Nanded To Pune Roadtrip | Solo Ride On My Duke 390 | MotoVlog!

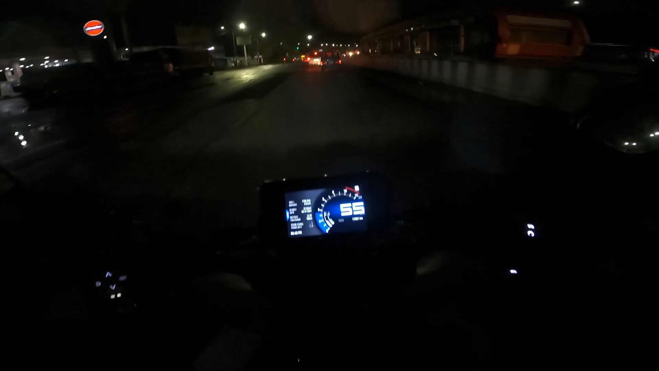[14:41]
यहाँ से 19 किलोमीटर मतलब बहुत दूर है, अभी काफ़ी थक गया हूँ मैं, और ये अपन आ गए हैं अभी फिनिक्स के पास में ही, शायद थोड़ा ही आगे फिनिक्स होगा।